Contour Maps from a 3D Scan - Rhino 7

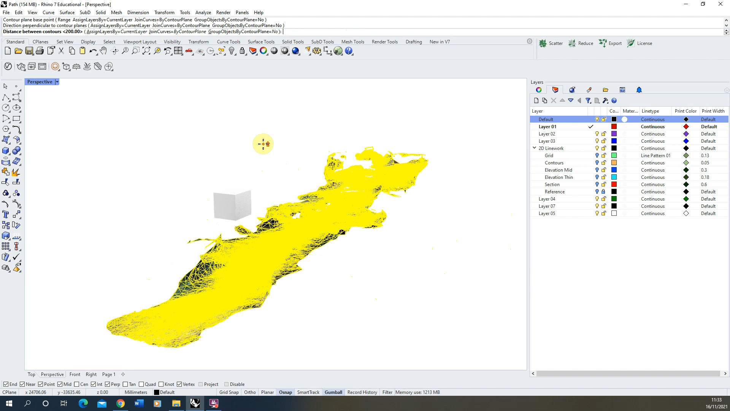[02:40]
So we'll zoom out, hit enter and you can see the contours there as they're created.
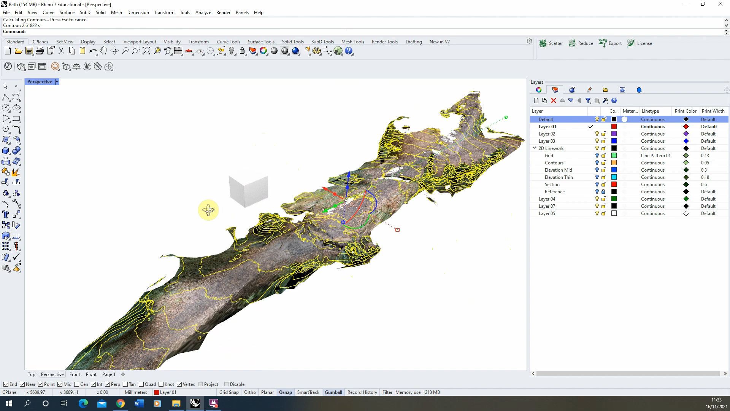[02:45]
So all that's done is it's just gone from top to bottom through my model cutting up these contour lines here.
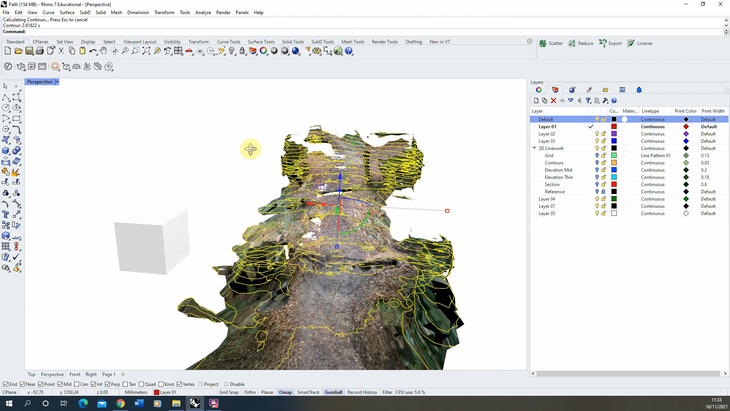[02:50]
Now as you can see my scan isn't perfect so we've got a few areas where we've got holes in the scan and parts missing.
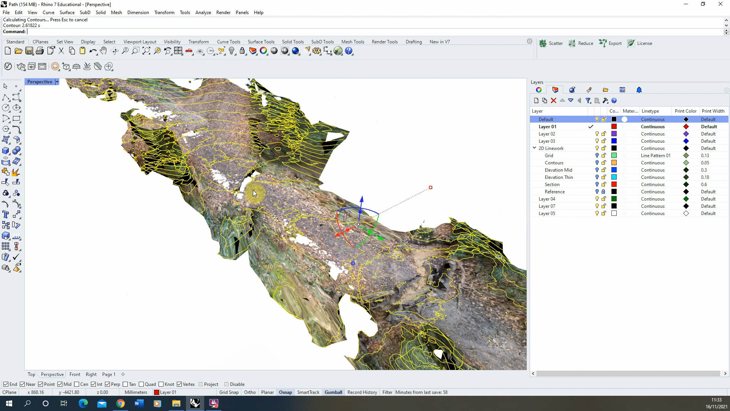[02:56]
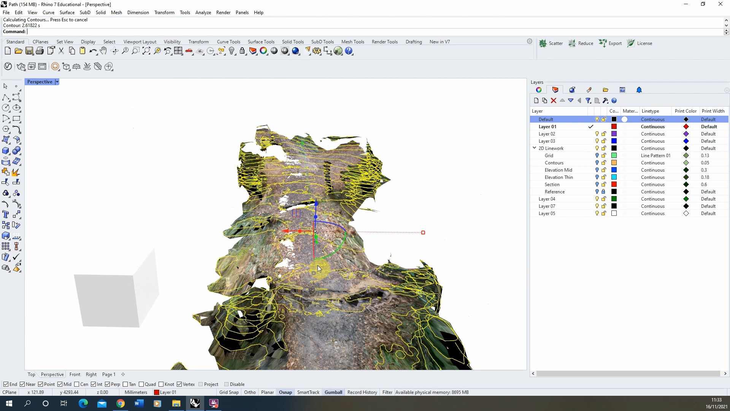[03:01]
For this purpose this doesn't really matter too much as we can tidy up these contour lines afterwards so what it does give us is a really
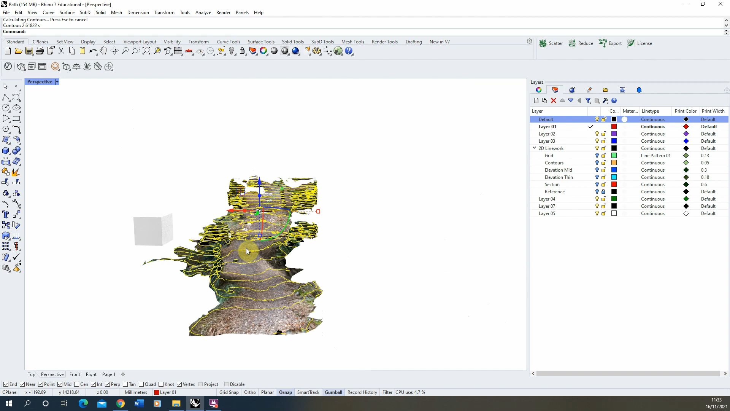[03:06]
accurate level of detail on these contours cutting up through the model to give us an idea of how this terrain is moving.
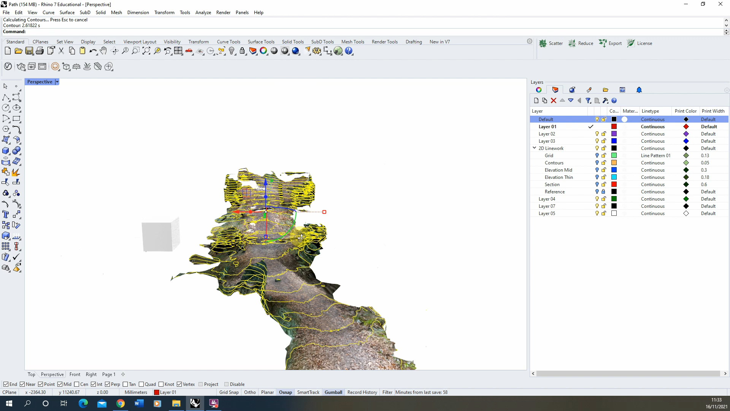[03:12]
So once we've made that what we're going to do is we'll just use the move tool to move these contour lines out from the model. Usually I just try and sort of move it perpendicular to the model I've got here by a set amount so I'm just going to hold the shift key, hold tab to lock that in the horizontal motion and we'll just move this out by 10 meters or
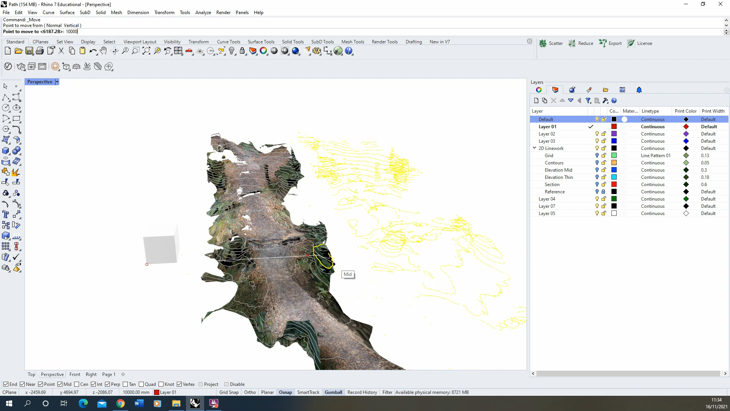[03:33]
10,000 millimeters there so you can see.
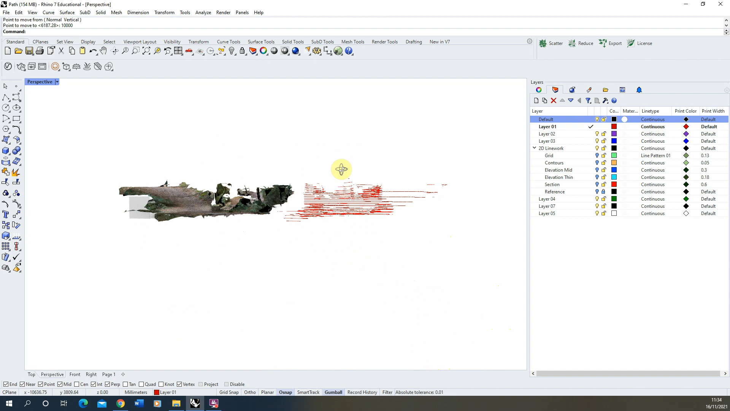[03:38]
So there we've got our contour lines and there we've got our model.
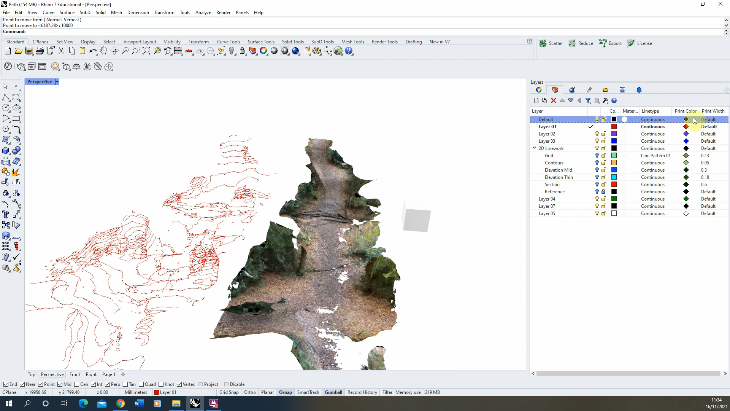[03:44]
Now because we've kind of now got our contours we can now turn off our model which will make moving around the viewport a bit quicker and I'm going to set this to shaded so we can see it a bit more clearly.
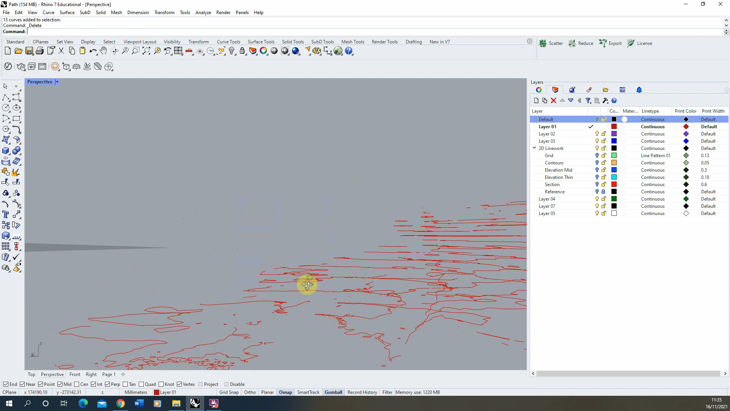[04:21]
keep the base piece and we're just going to do that just to make working with this geometry a bit cleaner and easier to do so I'm going to pause the video and I'm just going to go around and tidy up any of these overlapping lines.